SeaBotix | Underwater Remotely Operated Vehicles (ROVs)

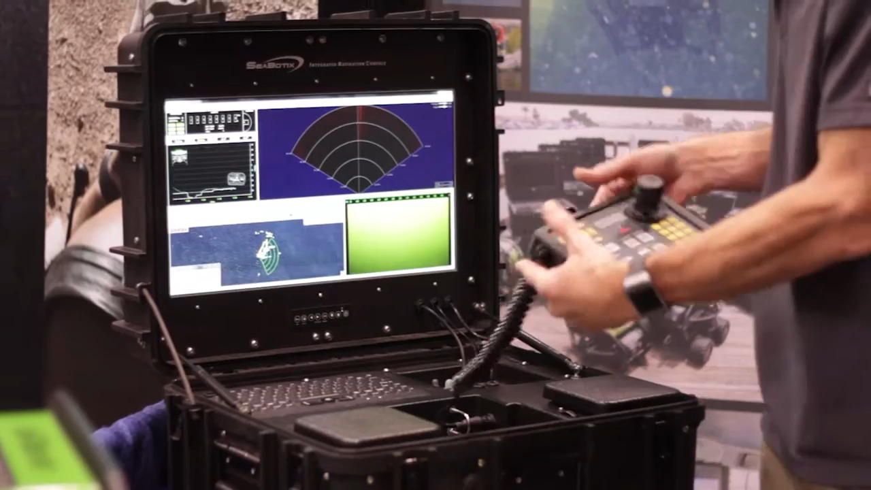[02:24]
We are looking at the video, sonar, the tracking data, some vehicle diagnostics here.